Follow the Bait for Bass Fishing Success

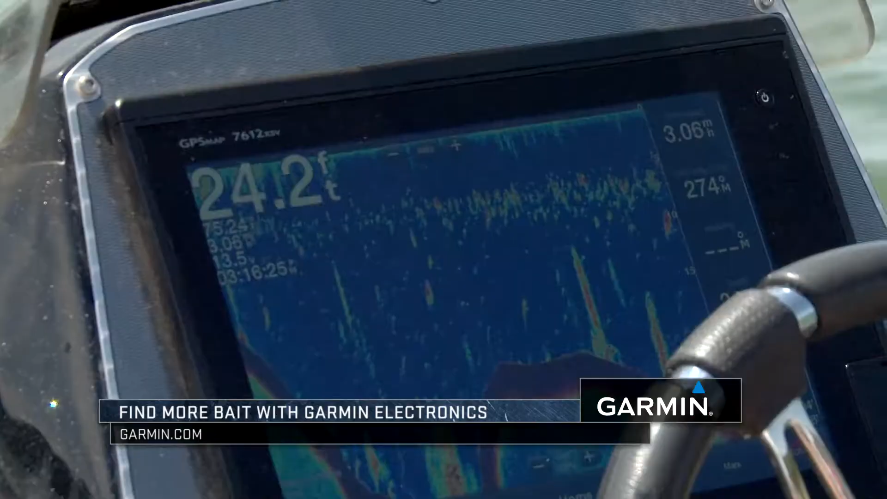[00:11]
On screen: depth 24.2 ft
Well I got my GPS Garmin 7612 set right now on just traditional sonar and you can see all the bait balls. These are all shad right here.
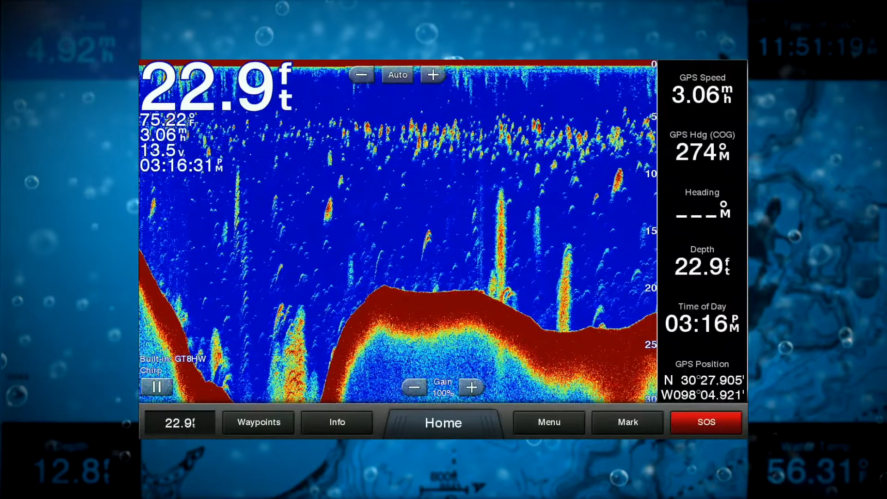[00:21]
On screen: depth 22.9 ft
That's all shad and what that's telling me is is those shad are sitting say 5 to about 12 feet.
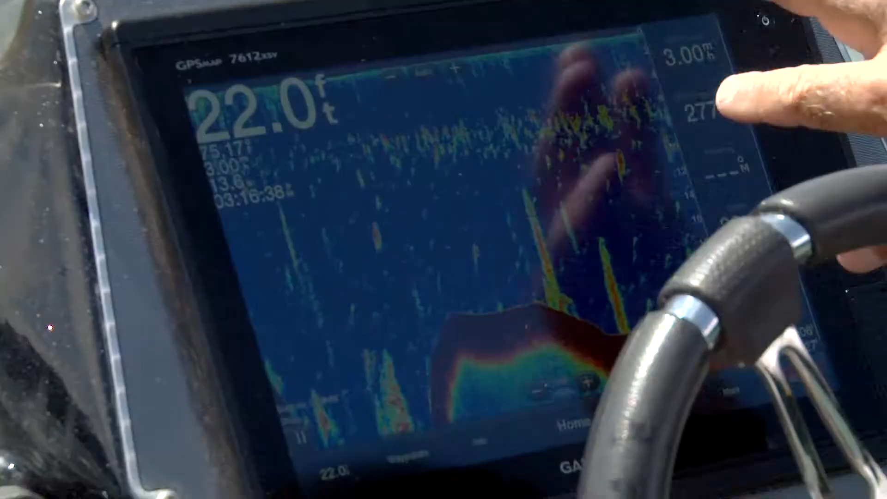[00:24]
On screen: depth 22.0 ft
That's where the majority of the bait is.
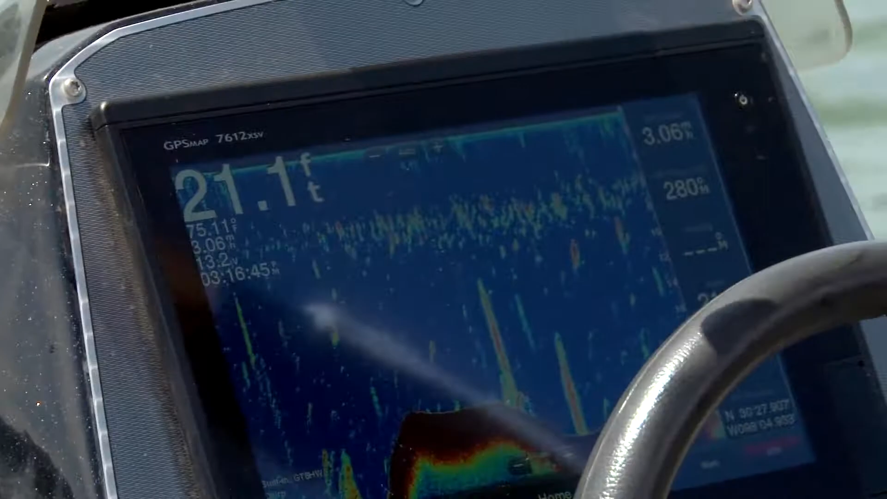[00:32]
On screen: depth 21.1 ft
They haven't gone real deep yet. And so what I'm doing is is that just gives me a little bit of clue.